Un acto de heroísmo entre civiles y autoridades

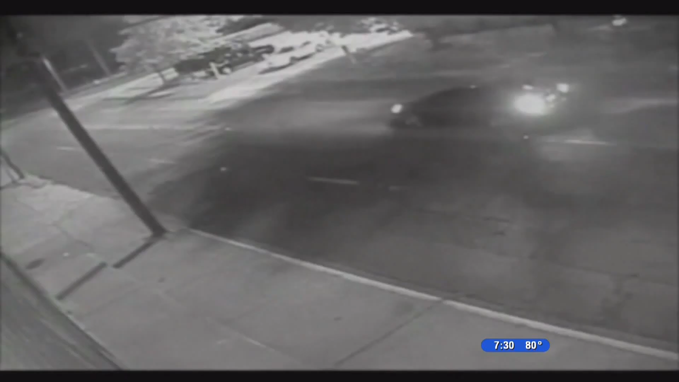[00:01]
. Preste mucha atención a este video. Un vehículo transitaba por una carretera de Texas y al doblar a la derecha impactó fuertemente contra una motocicleta. Debajo del carro quedó atrapada la conductora de la moto, quien desesperada trataba de salir en busca de aire.